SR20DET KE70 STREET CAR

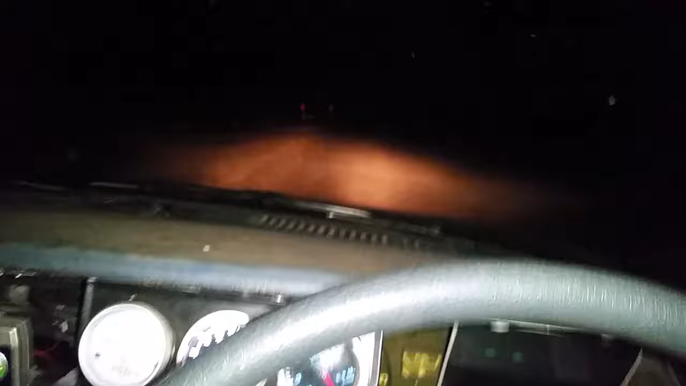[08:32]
and um I'm just gonna get it a bit warm and then I'll show you sort of in boost I guess like how it runs and whatnot the uh lights on this are terrible I really want to get new new headlights I want to go quad light conversion but I'm not sure but yeah okay so since I'm recording with my phone I really really hope you can hear the turbo noises because they're they're pretty cool um that's what I was talking about my rev gauge we're up
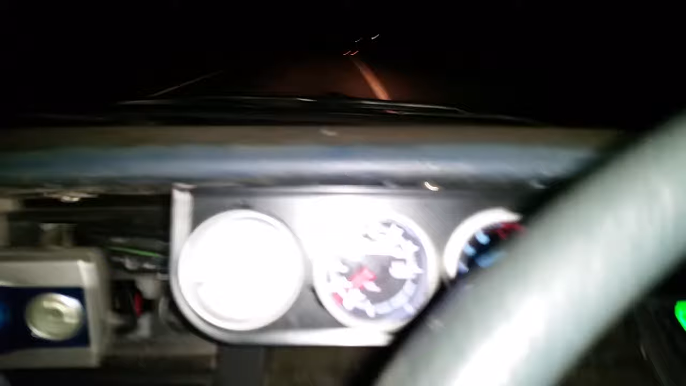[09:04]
to temp not that you can see it because uh you know it's white on the uh phone screen but yeah it's we're up to temp yeah so I'll just put my foot down a little bit see whether you can hear the turbo noise kick in I'll I'll shut up now
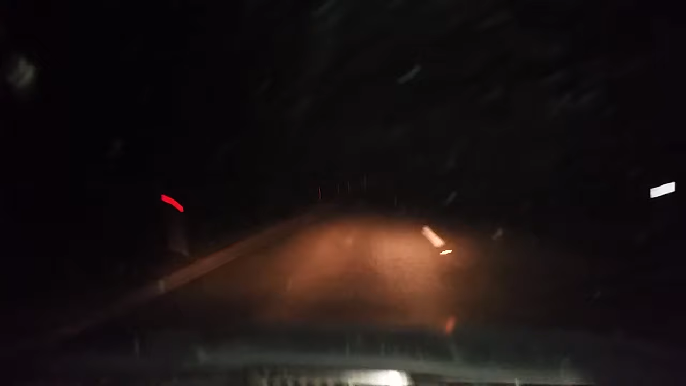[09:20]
so yeah sounds pretty cool that's my uh speedo going off with me getting mad at me for uh
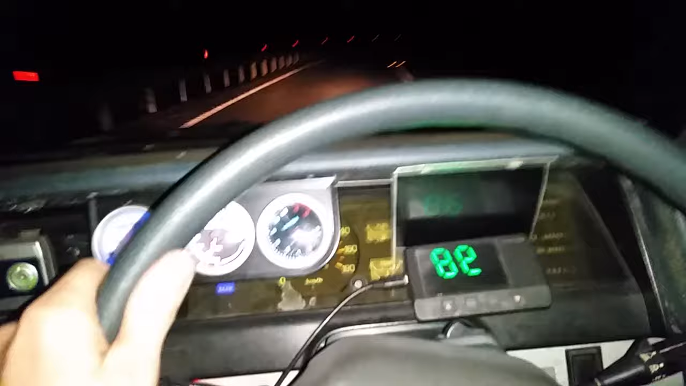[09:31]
going too quick etc but yeah I love it I think it's like one of the best things in the world even though it's real dodgy I do need to fix it up like a lot more but every time I drive this I get like a
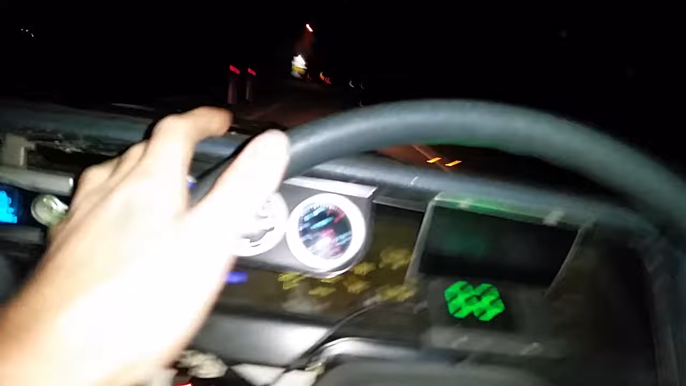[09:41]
I get like a massive smile on my face so yeah it's awesome and up here you're going to see the um the epic mess of a car I'll just one down my window so that you can hopefully see